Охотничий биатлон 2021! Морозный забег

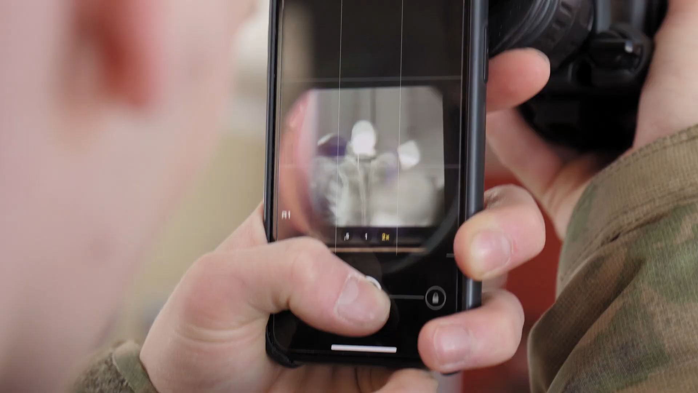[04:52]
которую не видят глаз животного, становится вообще все как днем, только черно-белое.